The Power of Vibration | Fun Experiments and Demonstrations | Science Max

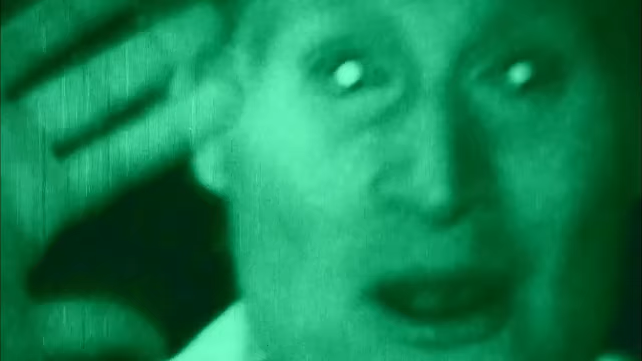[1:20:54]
Pretty cool, right? That's awesome. So here's the spectrum again, and here's visible light. My night vision goggles use infrared, this part of the spectrum here,